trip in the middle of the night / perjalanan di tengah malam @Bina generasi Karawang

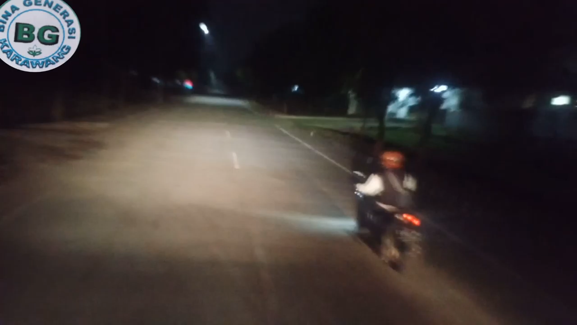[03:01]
Oke kawan, perjalanan kali ini di tengah malam. Seorang driver mengendarai mobil di tengah malam tanpa seorang teman. Fokus terhadap perjalanan kiri dan kanan.